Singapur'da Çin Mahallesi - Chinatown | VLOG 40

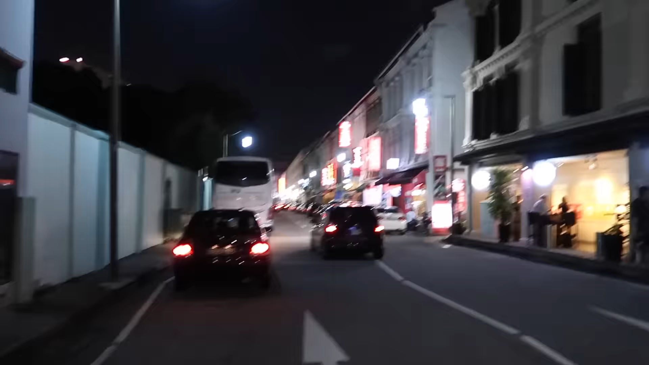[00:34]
Bakın şuralar hep barlar. Bari ismini de isteseler bir ya. Bu arada baksana Ali.
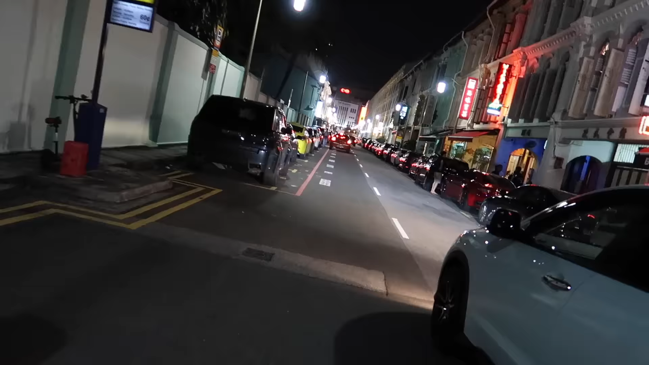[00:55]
Şu ne Ferrari mi? Yok Maserati. Hepsi şey ya. Maserati. Hepsi var ya. Baştan aşağıya.